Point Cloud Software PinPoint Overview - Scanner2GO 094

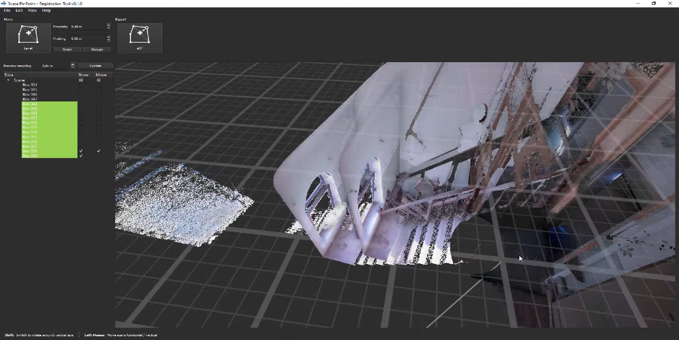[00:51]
Besides a bare data import the tool allows you to register scans,
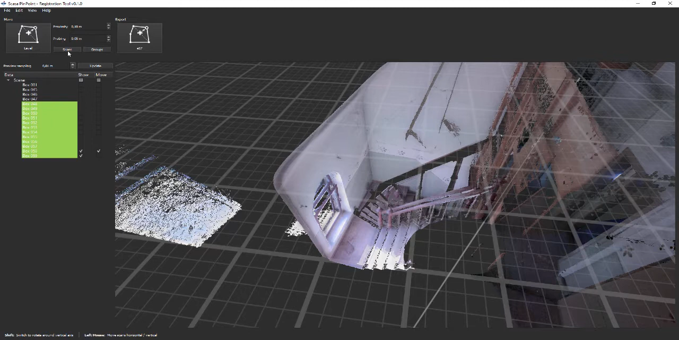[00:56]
export the data to standard formats or pass the data directly to Pinpoint.
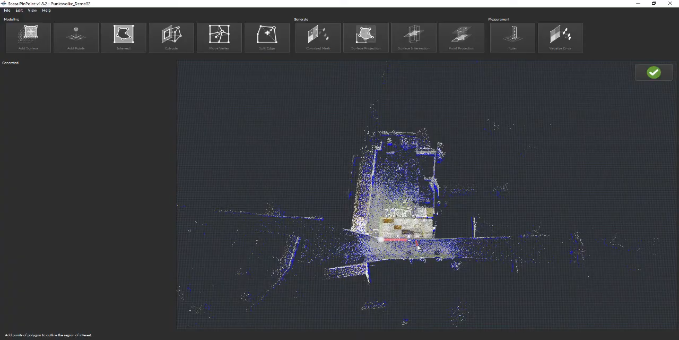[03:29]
In this tutorial we only select the main building. After enclosing the building with a lasso tool we confirm our selection by hitting enter
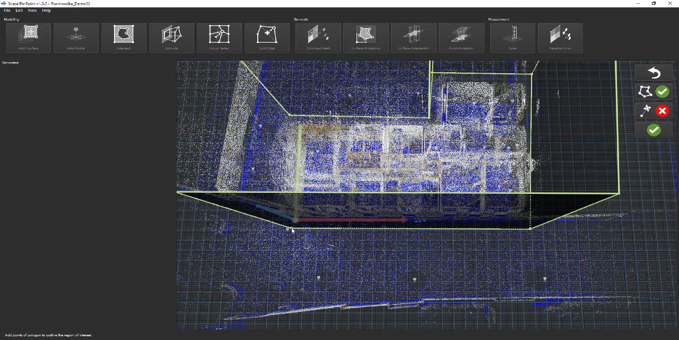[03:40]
or by clicking on the green button at the top right corner. Then Pinpoint starts import and processing, which is essential for the user-friendly modeling methodology Pinpoint is offering.
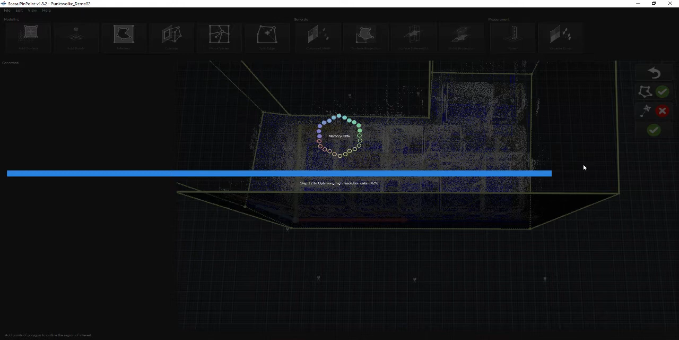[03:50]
This process takes some time and we skip it in the video. After import it is often useful to specify a new coordinate system,
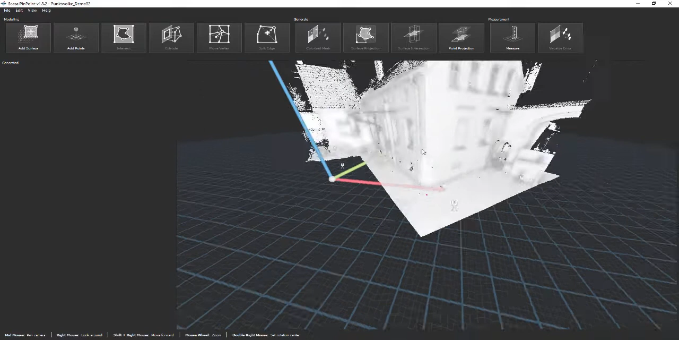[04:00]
to be able to store model data and sections with respect to this coordinate system.
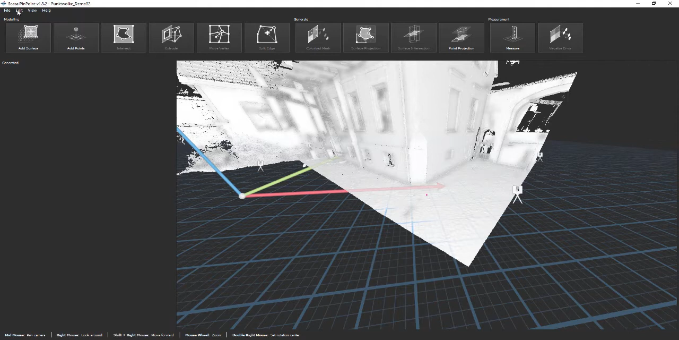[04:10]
You find this function in the menu under Edit Set Coordinate System. The process consists of three steps. First, define origin.
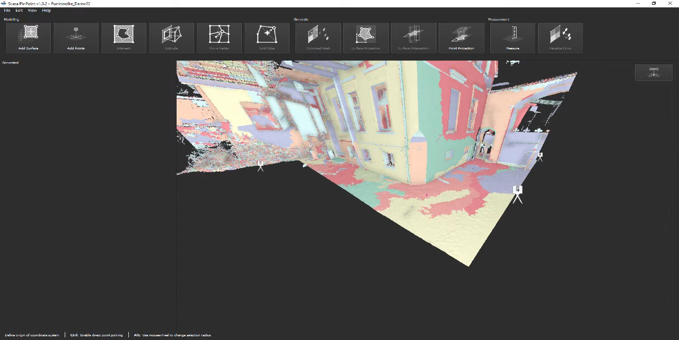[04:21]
The origin is defined by the intersection of three selected planes. In our example we like to use the intersection of the south and the east face of the building,
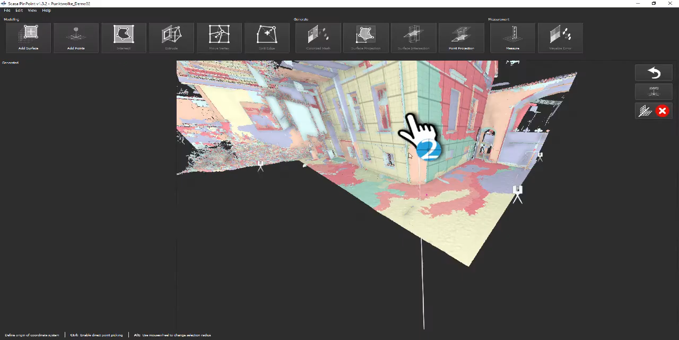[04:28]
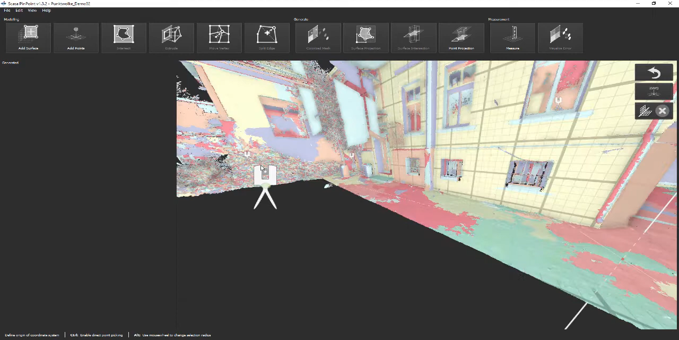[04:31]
as well as the plane defined by the ground floor of the stairway.
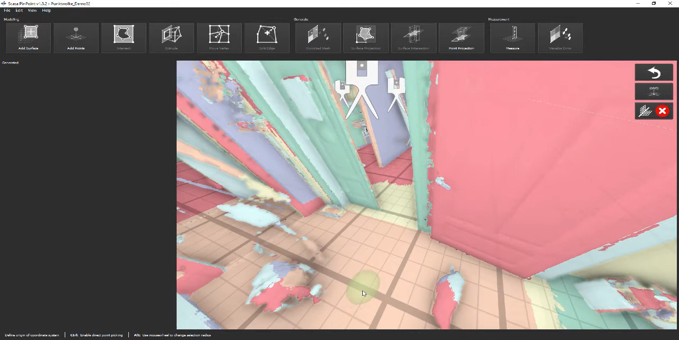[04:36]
Click on each plane and check the position of the computed origin.
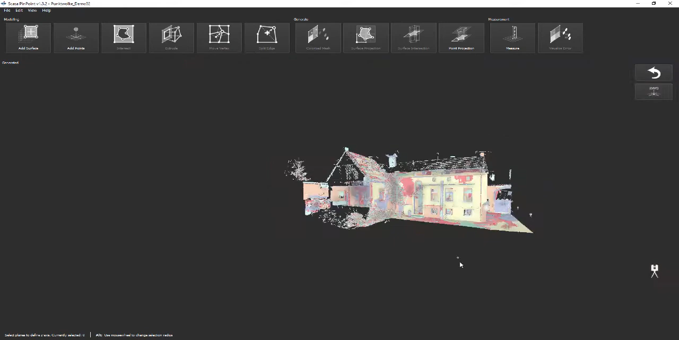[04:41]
Second, orientation of the z-axis. After setting the origin, the orientation of the z-axis needs to be defined. This can be done by either selecting one or multiple horizontal planes or by selecting a single vertical edge. In this example we use the south and the east face of the building to define this vertical edge,
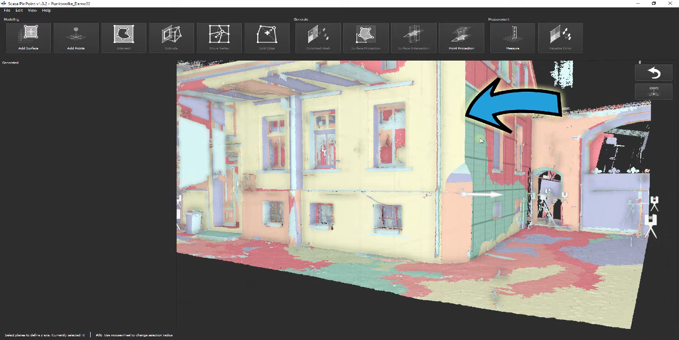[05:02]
since the floor is often not horizontally orientated. Click on both faces of the building and accept the selection by hitting the button Define as z-axis. Third, orientation of the x- and y-axis. The last step defines the x- or the y-axis. Here we click on the east face of the building and confirm the selection, which uniquely defines the coordinate system.
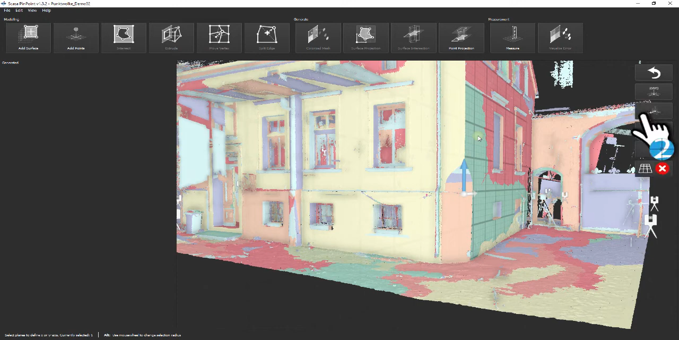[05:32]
To show or hide the visualization of the coordinate system, click View – Show coordinate system.
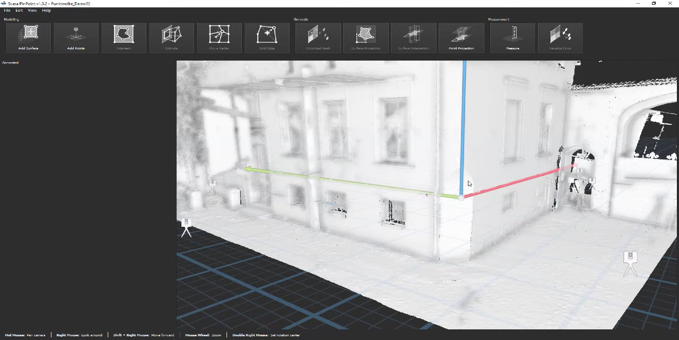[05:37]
In the next chapter we present an overview of the modeling functions of Pinpoint.
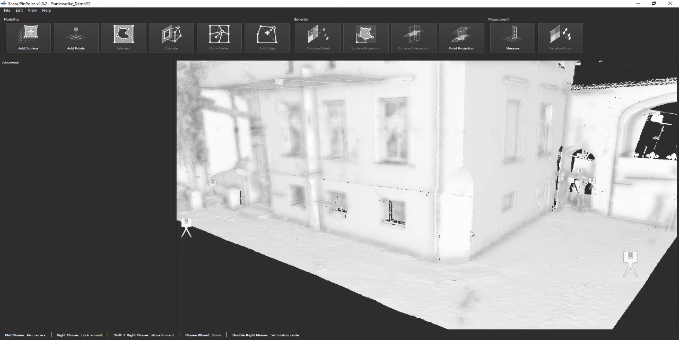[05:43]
Please note that this overview merely presents a subset of the features of Pinpoint.
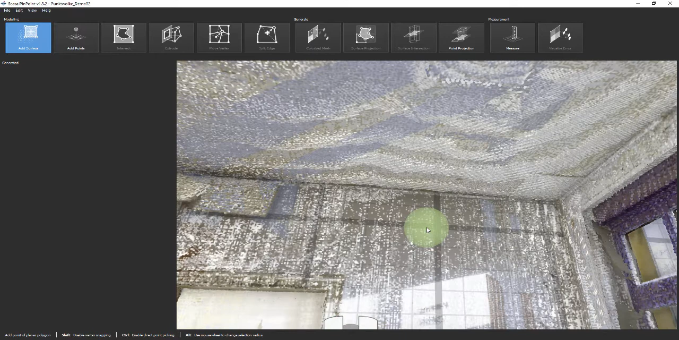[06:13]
When hovering over walls and surfaces,
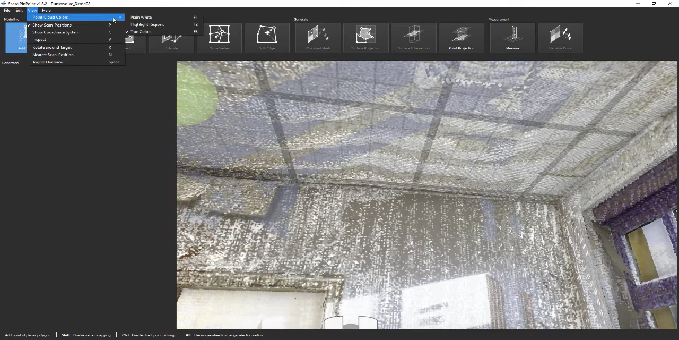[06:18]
Pinpoint visualizes the underlying planar regions. You can pick these planes by pressing the left mouse button.